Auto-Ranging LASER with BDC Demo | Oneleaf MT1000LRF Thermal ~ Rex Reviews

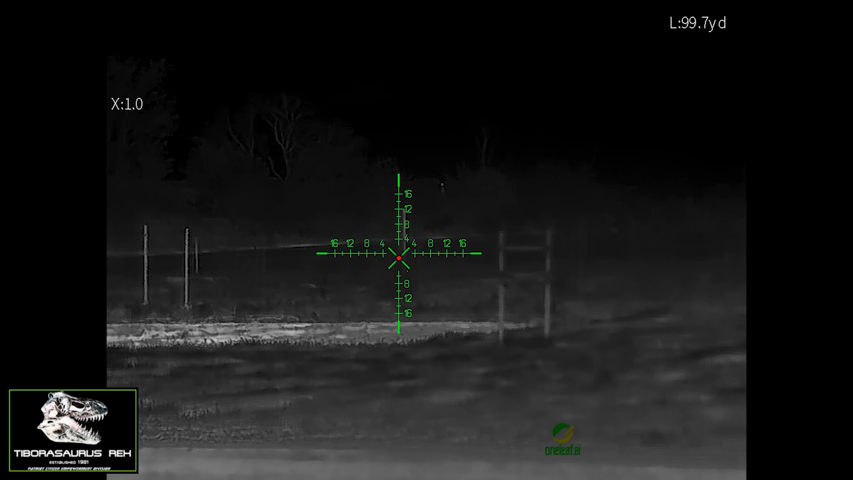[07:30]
and this does have height above bore as well for close range shots i noticed like when you're at point blank most
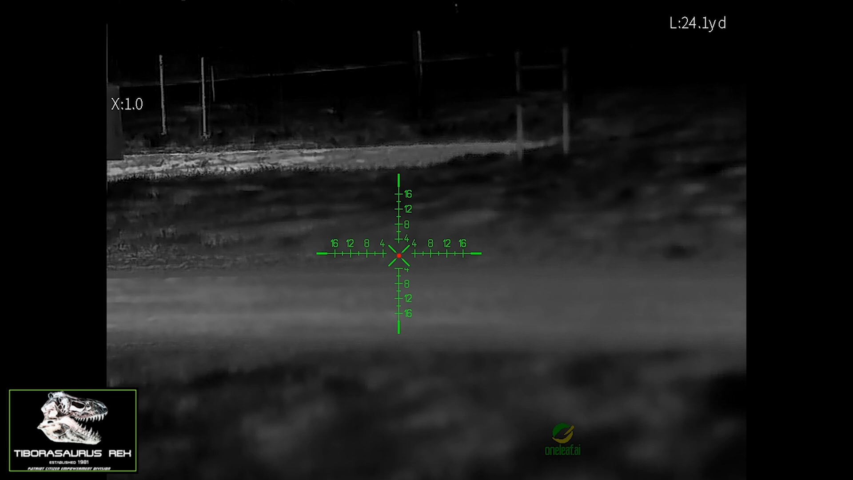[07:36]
people forget to account for height above bore if you're not used to shooting very close with the rifle this actually compensates for it so if you see the